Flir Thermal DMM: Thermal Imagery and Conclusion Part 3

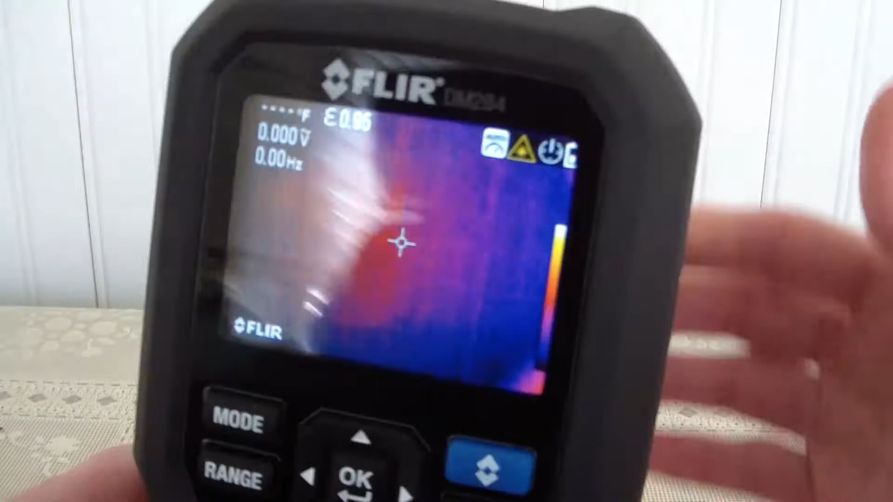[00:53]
I don't know if you can see that but there is a red laser also
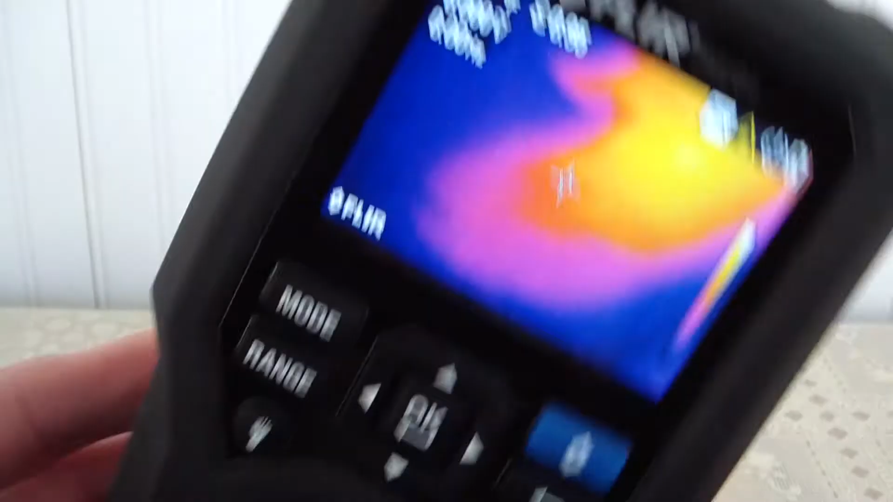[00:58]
but as of right now we are in the thermal mode and at the top here it is currently trying to calculate and it will calibrate itself in about 30 seconds or so.
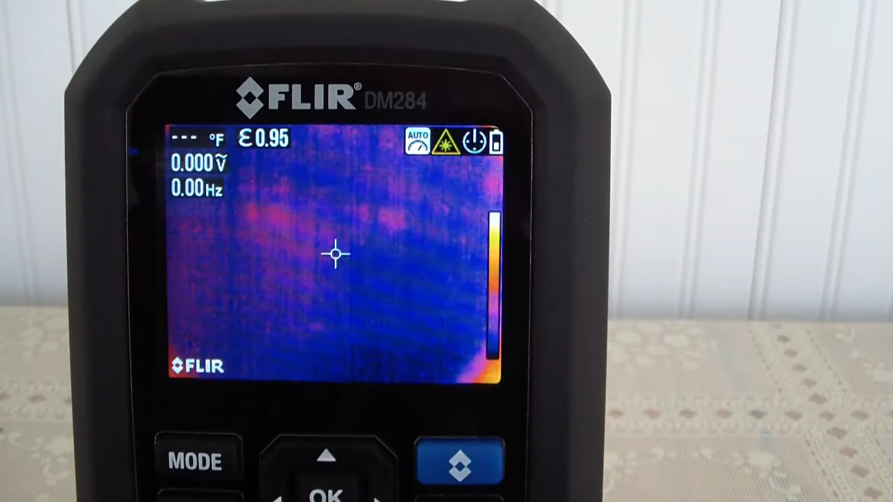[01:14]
Oh actually it just calibrated so alright so right now we are in thermal mode and as you can
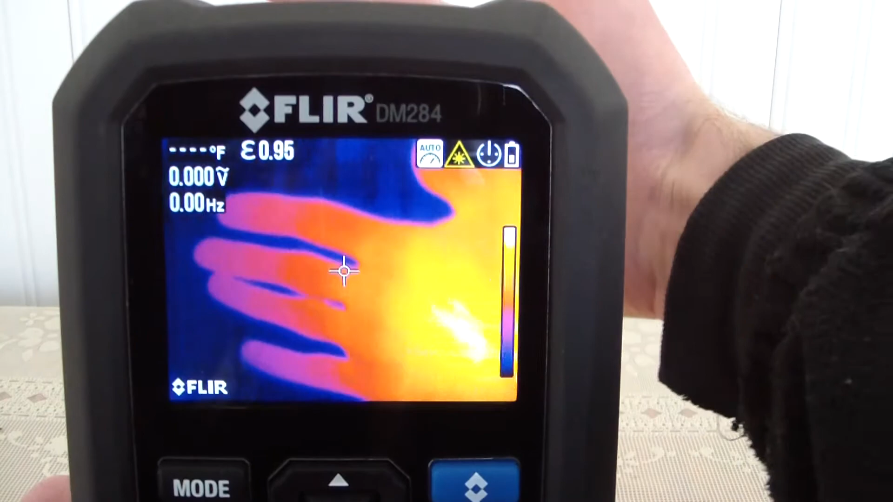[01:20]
see I mean it's it's a thermal camera so that's my backside of my hand. It is freezing in the sunroom right here but my hand is still hot. So let's go through some of the features here. So if we hit the OK button we can pop up a few things. So at the top here you can see we have two measurements going on and that's our AC as well as Hertz. So if we switch to DC we can do the same thing. What's neat about this is you can actually take the you can do the thermal imaging as
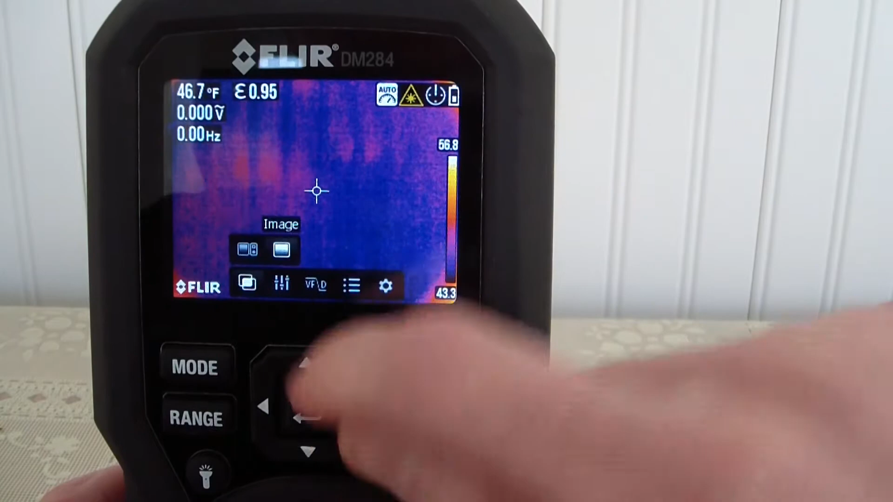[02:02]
On screen: spot 46.7°F
well as taking measurements at the same exact time. So if we hit the OK right here I can do either the image or I can actually do the calculating likewise. So right now let's just go to image and right now it is strictly the thermal camera and we just go to the DMM mode. We can go to thermal settings here and we have a choice between three different color palettes.
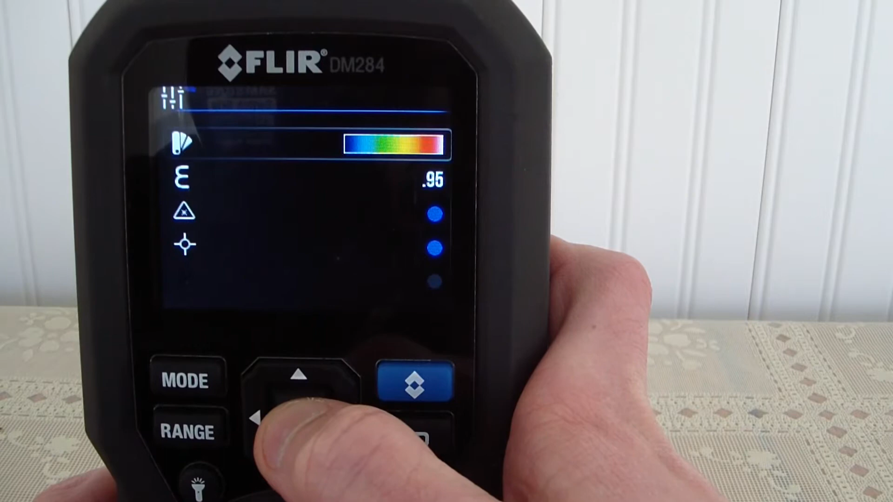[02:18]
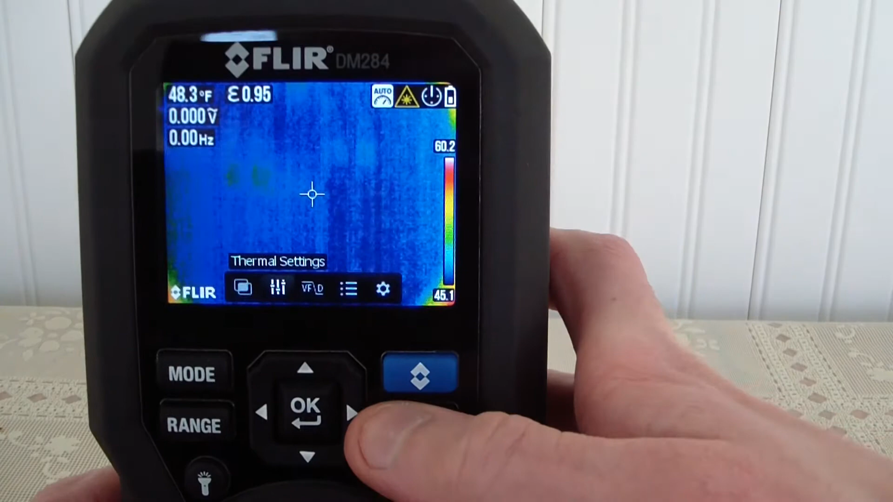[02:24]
On screen: spot 48.3°F
So there's the blue hot and the white hot.
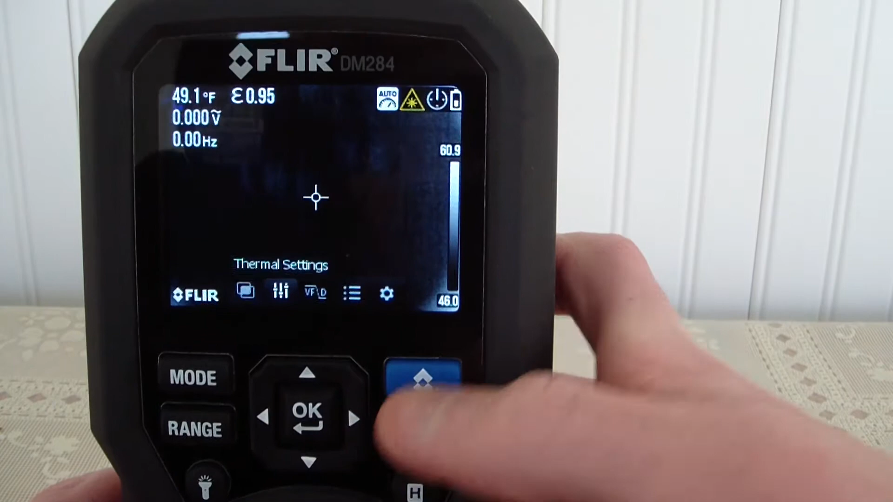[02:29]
On screen: spot 49.1°F
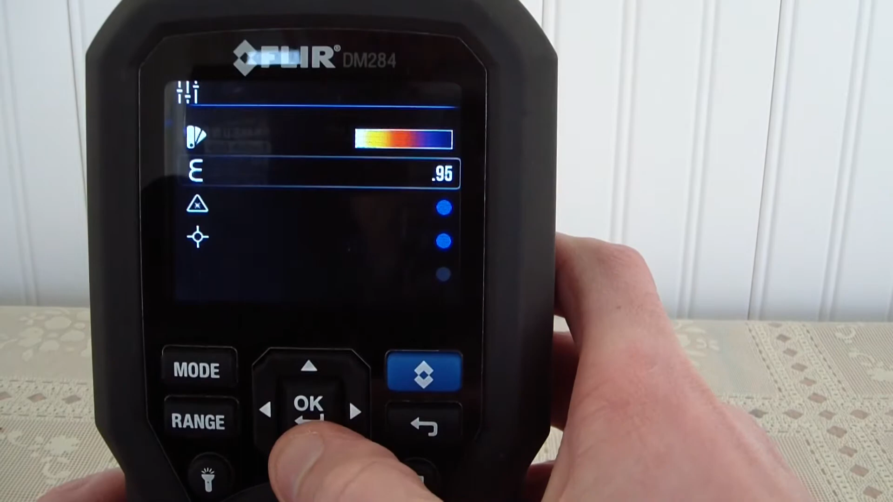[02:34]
We do have the ability to turn a laser on and off. Currently it is on and as soon as I hit this it turns it off.
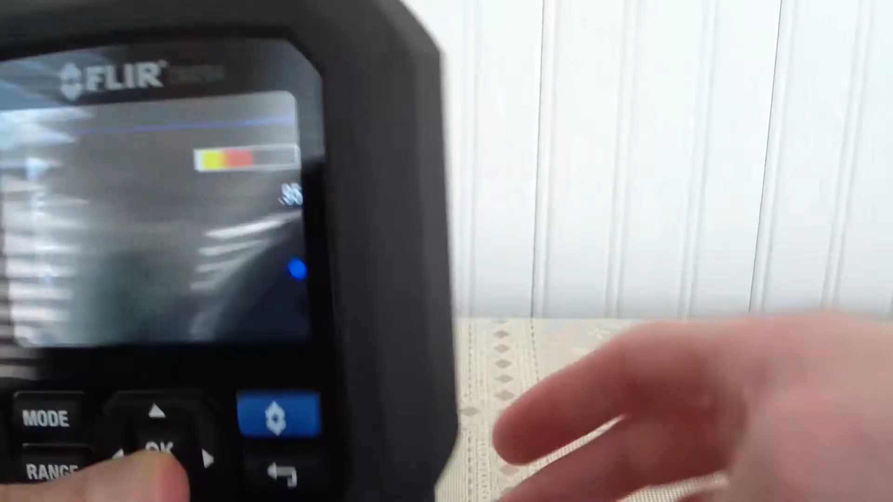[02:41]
So I usually turn it off.